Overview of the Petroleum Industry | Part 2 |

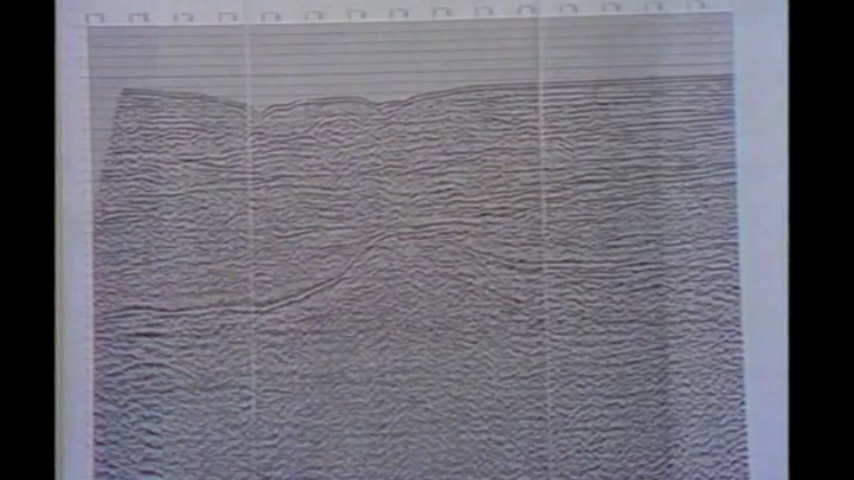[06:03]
The lines that you see here are reflections off subsurface layers.